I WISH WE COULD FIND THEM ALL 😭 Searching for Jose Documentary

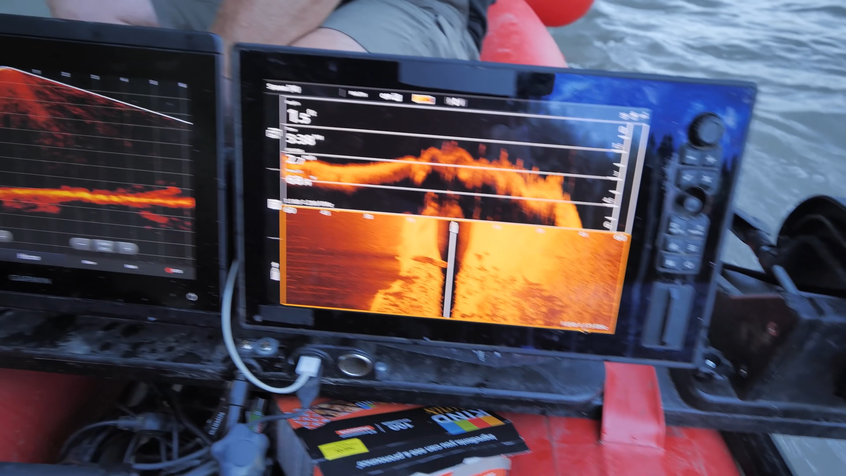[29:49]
the current right into this wall yeah then it gets nothing but a sandy bottom here so searching is really good right here right here we got something down here
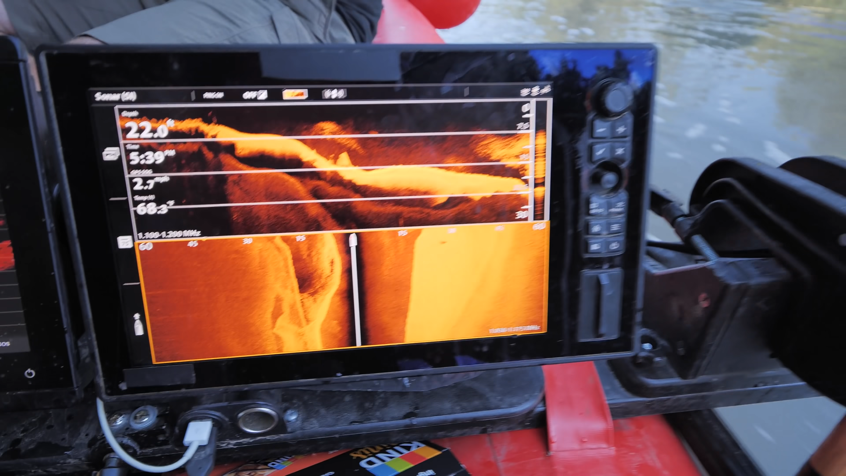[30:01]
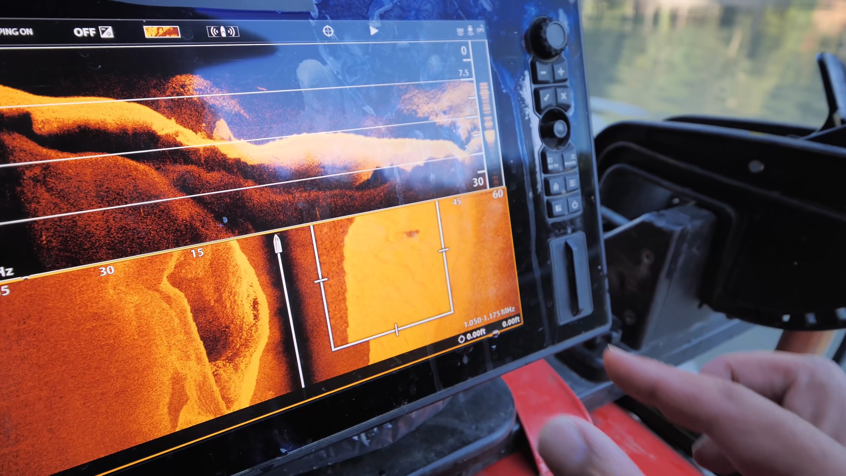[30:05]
all right let's go back on that that's off to the right right here it's not wide enough i think it's just a rock
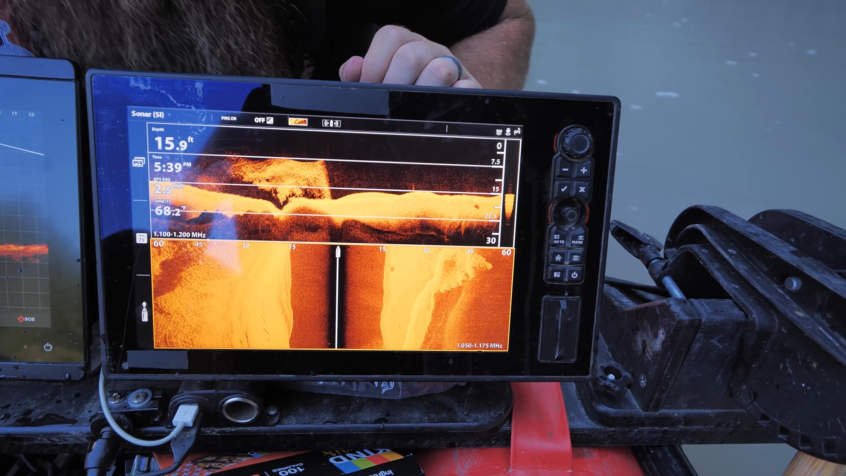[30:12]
On screen: depth 15.9 ft, water 68.2°F
it's
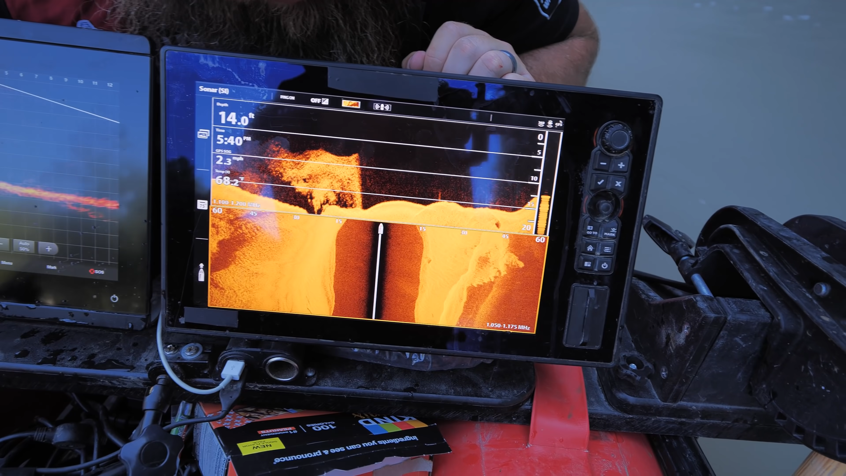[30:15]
On screen: depth 14.0 ft
just a big
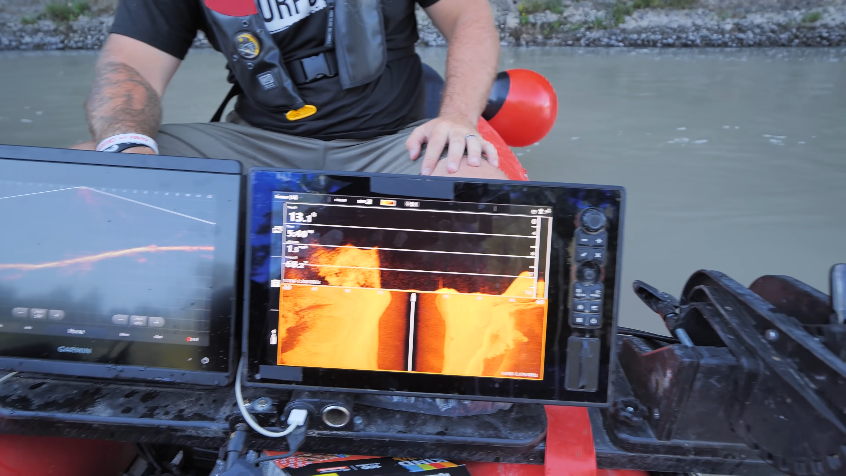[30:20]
rock that came off the top